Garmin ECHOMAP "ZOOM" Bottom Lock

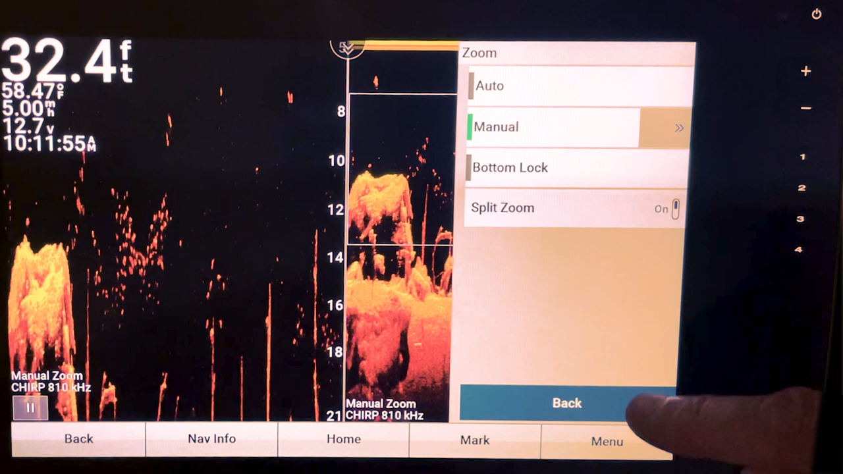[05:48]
On screen: depth 32.4 ft, water 58.47°F
so let's say i go to manual that puts it more in line with you can see the numbers here zero isn't at the bottom so it'll show you all the different contours
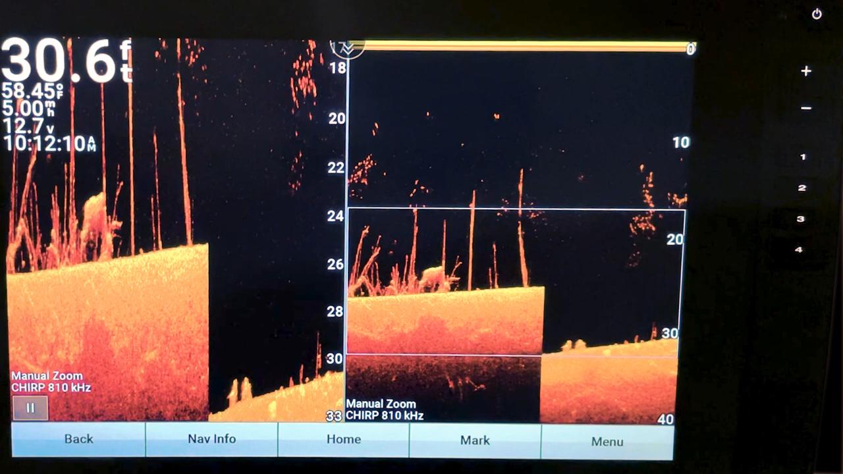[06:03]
On screen: depth 30.6 ft, water 58.45°F
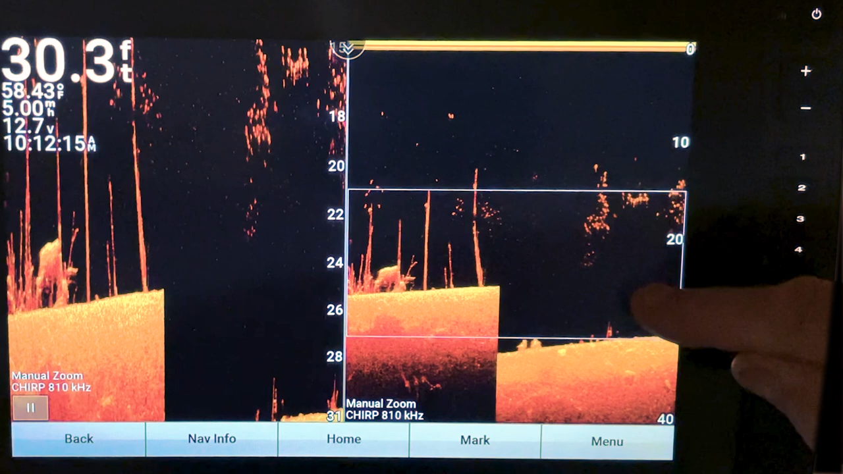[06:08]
On screen: depth 30.3 ft, water 58.43°F
instead of just that flat bottom
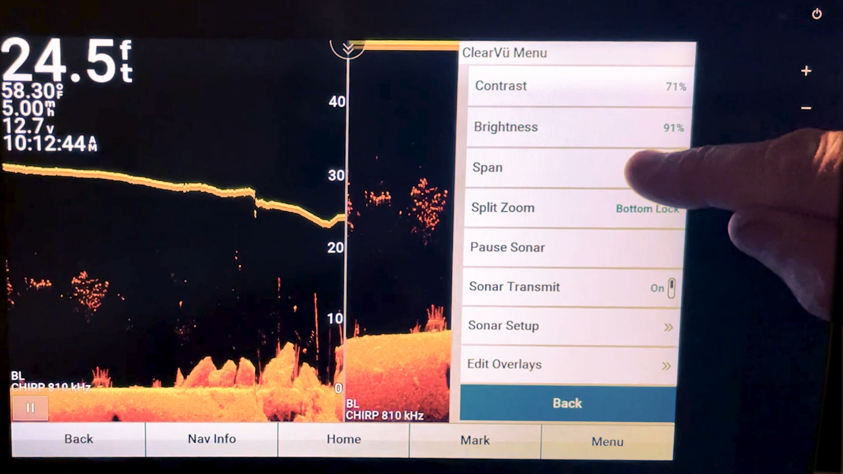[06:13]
On screen: depth 24.5 ft, water 58.30°F
we'll go menu we'll span we'll go back to the zoom all right so let's go ahead and take a look at traditional
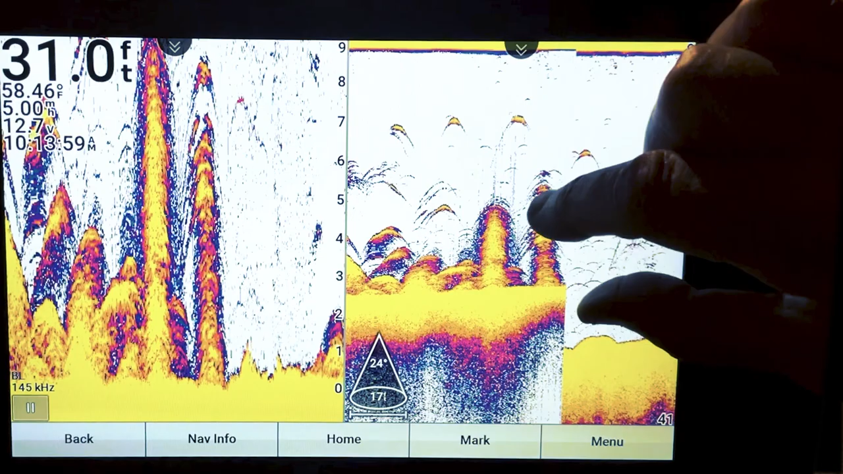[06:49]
On screen: depth 31.0 ft, water 58.46°F
there again when you go to that bottom lock you don't have any control
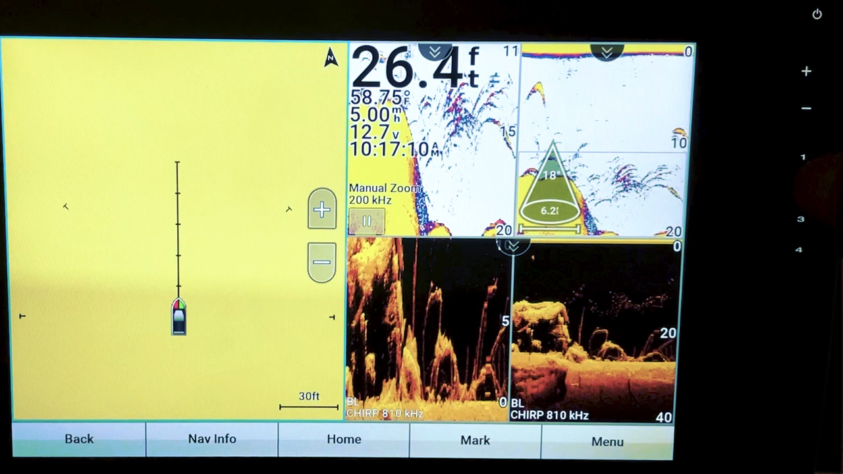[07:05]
On screen: depth 26.4 ft
as you can see when i change my combos
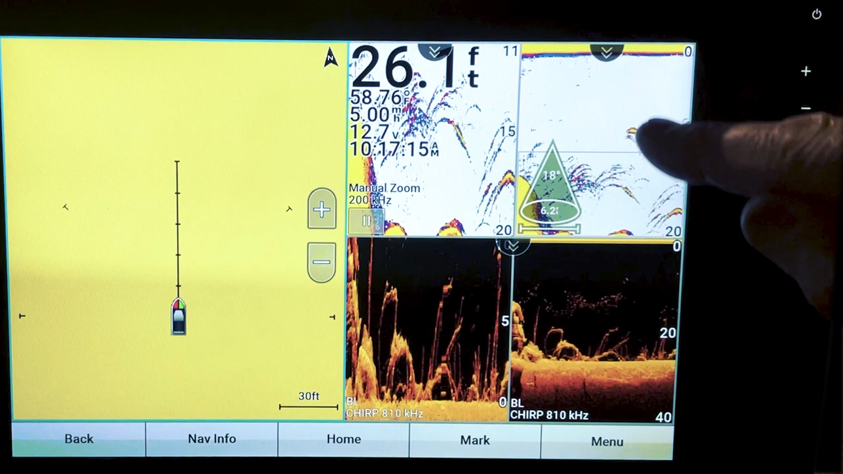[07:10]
On screen: depth 26.1 ft, water 58.76°F
when you have that set that combo the way you have it set it comes over with your different combos as
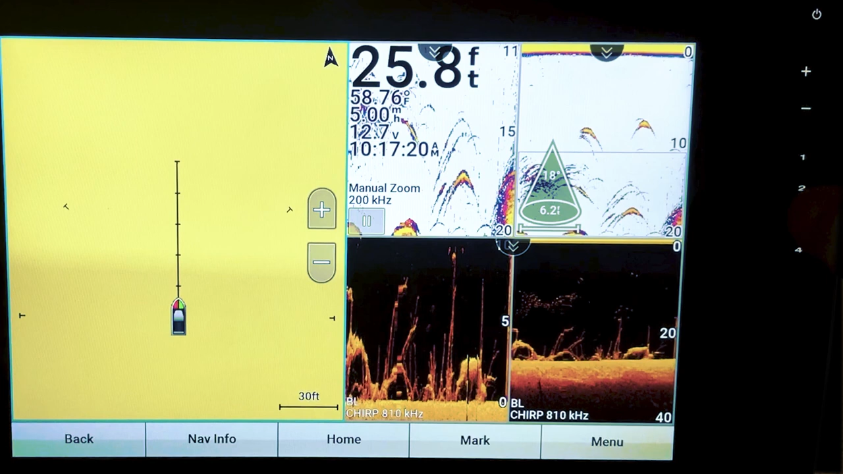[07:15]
On screen: depth 25.8 ft
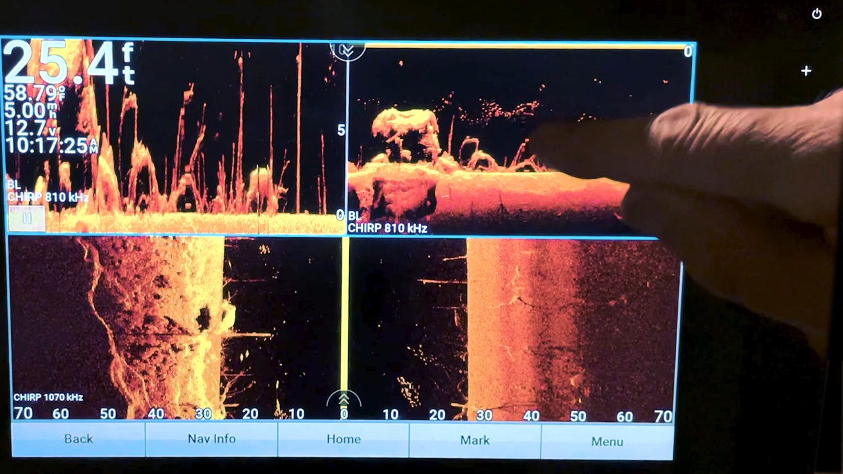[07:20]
On screen: depth 25.4 ft, water 58.79°F
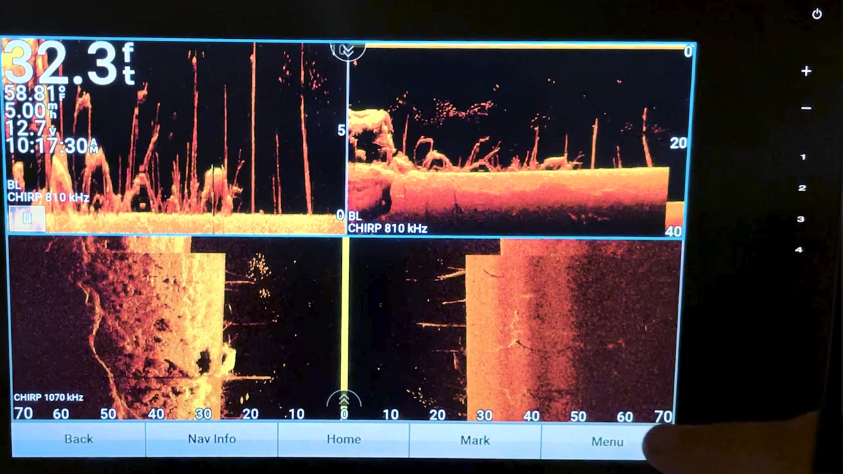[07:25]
On screen: depth 32.3 ft, water 58.81°F
of course if you want to if you're in a combo and you want to go back to a regular screen you go to menu clear view menu
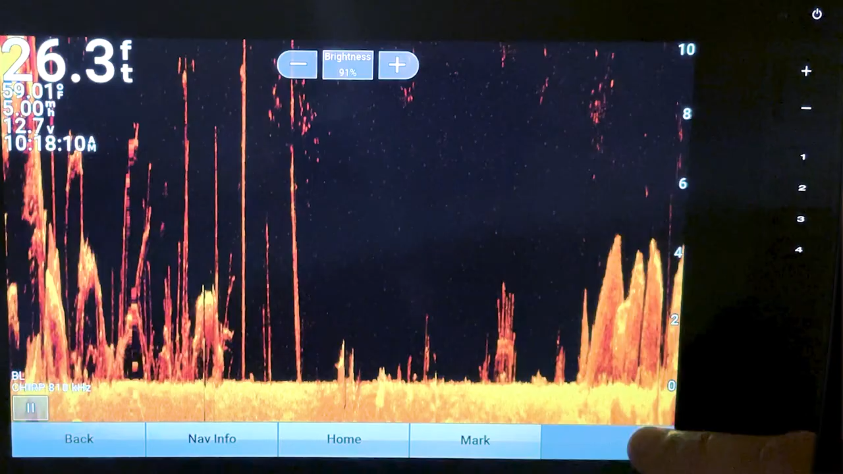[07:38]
On screen: depth 26.3 ft, water 59.01°F
all right like i say when you get done
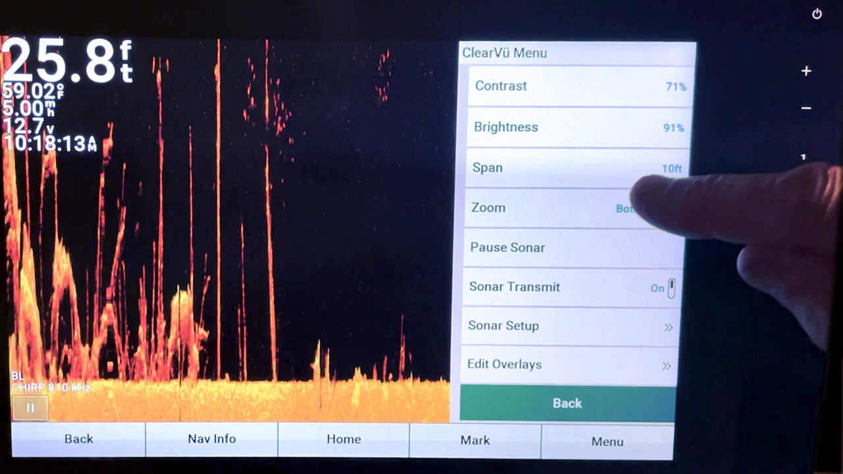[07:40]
On screen: depth 25.8 ft, water 59.02°F
i would recommend going back in turning on your magnify